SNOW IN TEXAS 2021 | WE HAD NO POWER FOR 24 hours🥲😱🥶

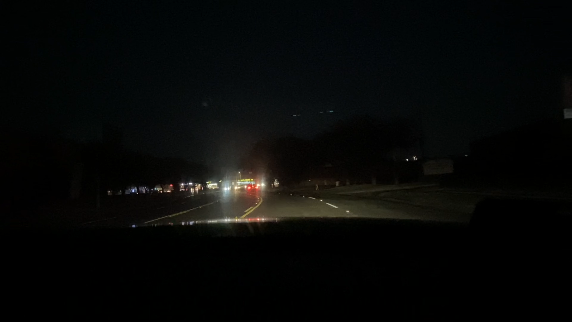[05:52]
That been lit up. Look at this side. I'm going back there, nothing. But they got all the lights. Oh, be careful. Ice, ice, ice.